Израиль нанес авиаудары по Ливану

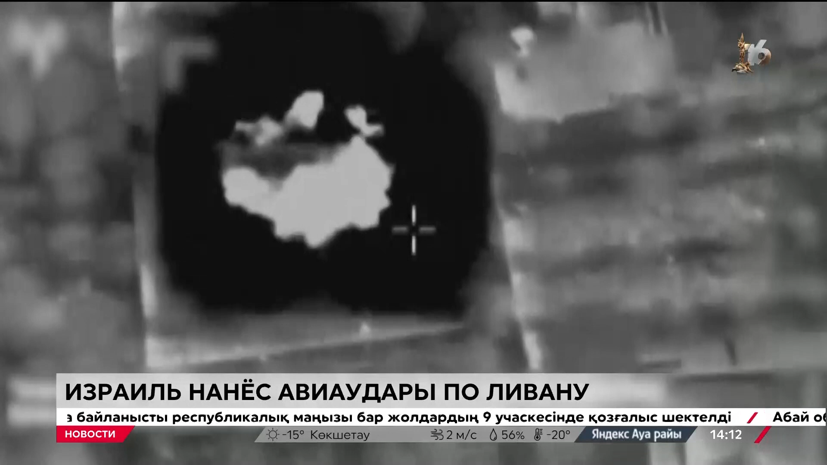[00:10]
В письменном заявлении израильские военные заявили, что воздушные удары были направлены по центру командования и управления, а также по военным объектам, на которых действовала Хезбалла.
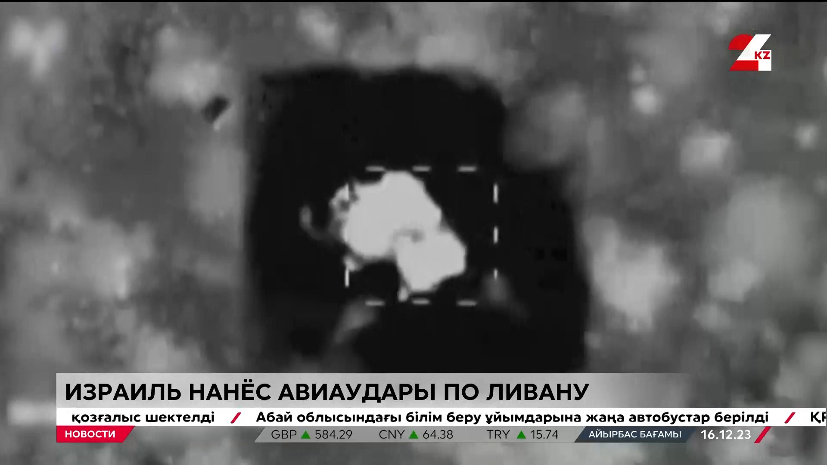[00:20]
Точную дату и место съемки видеоагентство Reuters не уточняет.